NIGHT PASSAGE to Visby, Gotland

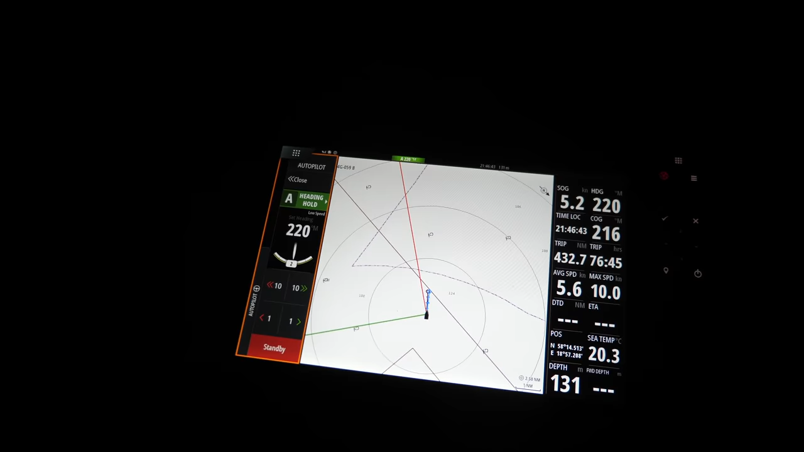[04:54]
ending of 220 degrees. And then you can see on the iPad,
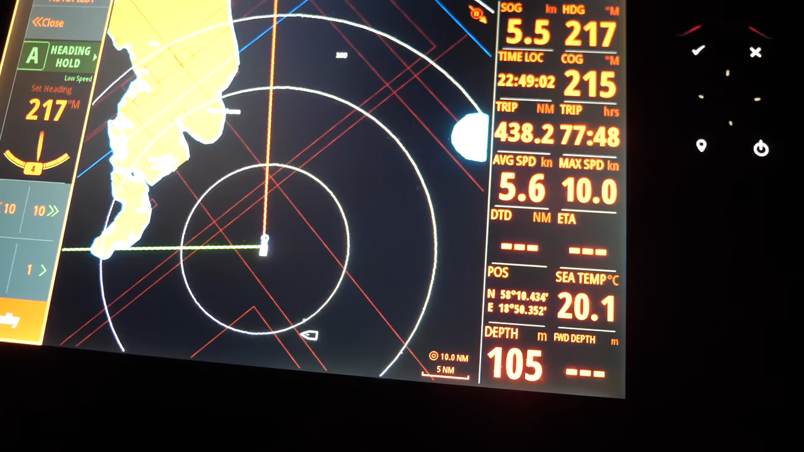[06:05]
I was beginning to think actually that the AIS wasn't working but as you can see just on the map I've just got a target popped up there.
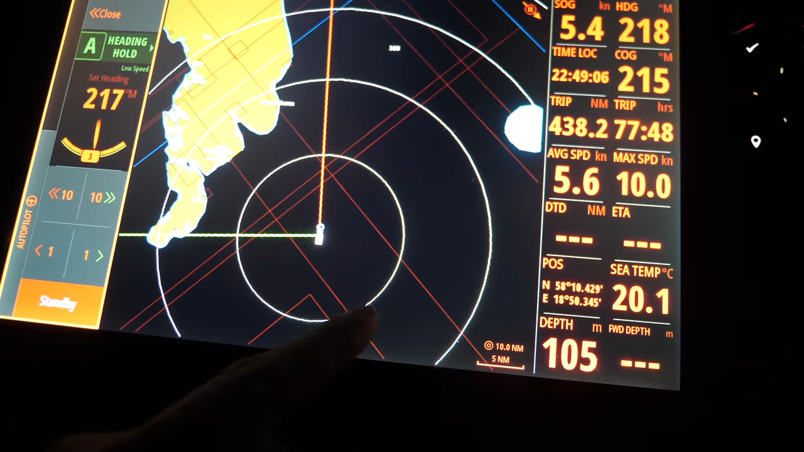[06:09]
Some ferry down here.
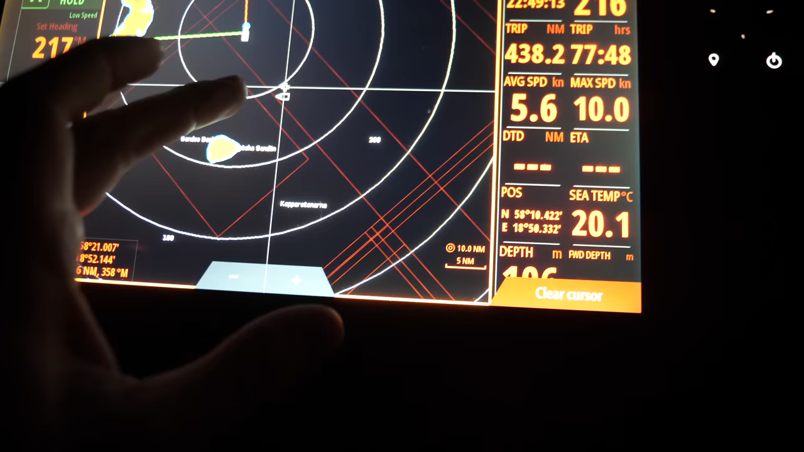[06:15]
So that's good to know that it's all working because as we approach Visby
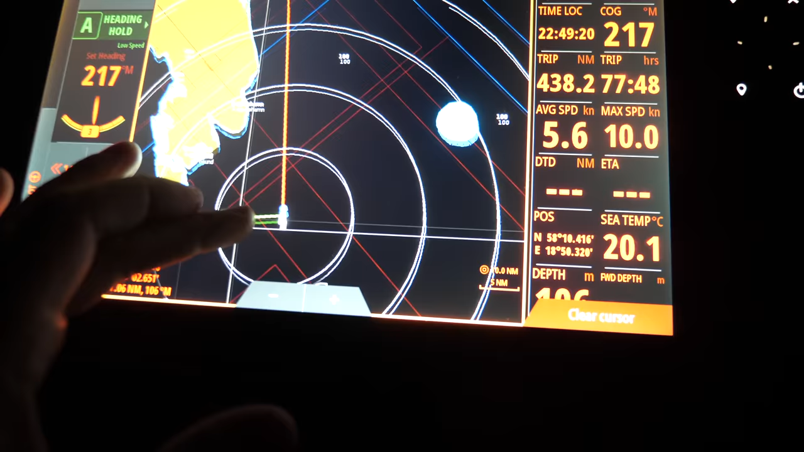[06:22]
down here all of the ferries are going
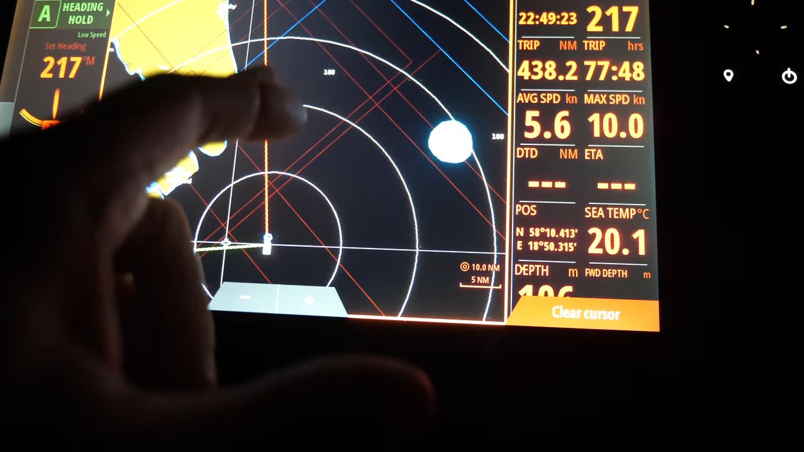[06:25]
to start coming in from Nunesham.